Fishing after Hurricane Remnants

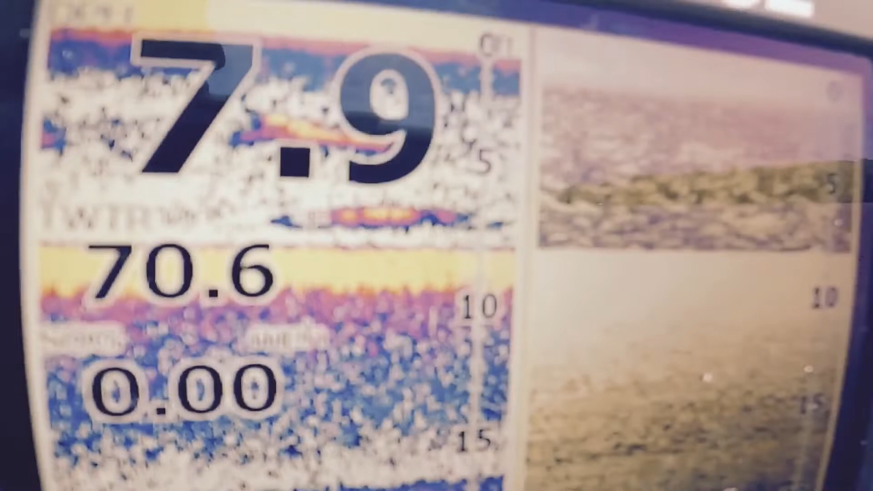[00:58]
70.6 degrees is the water temperature right now. There's probably about a 3 to 5 mile an hour wind. I wish there was a little bit more of a wind.